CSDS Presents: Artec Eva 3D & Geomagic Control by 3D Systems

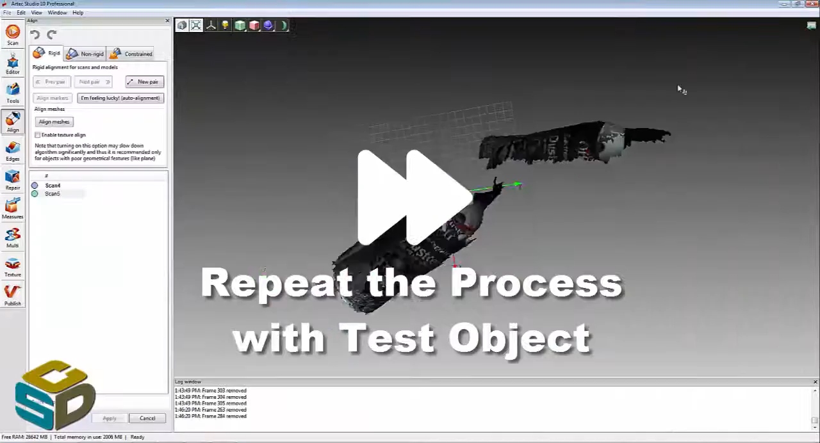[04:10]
Before we go into Geomagic Control, I'm just going to show you that I did do this twice.
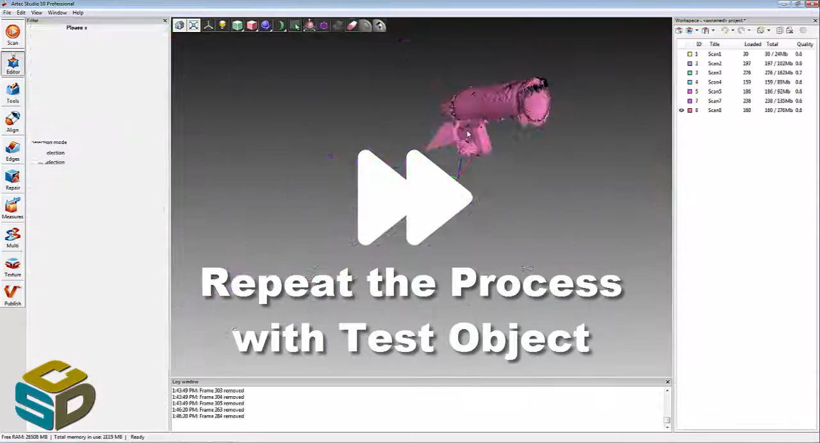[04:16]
After I dented that can, we went through and scanned it again and
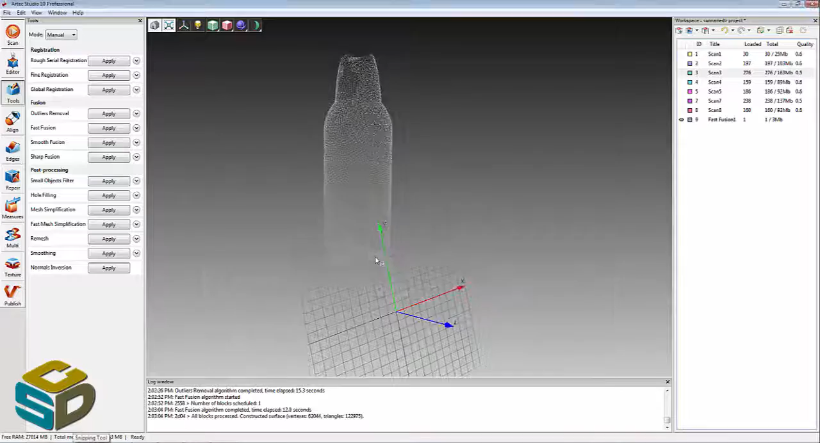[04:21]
created a test subject that can be exported to Geomagic Control.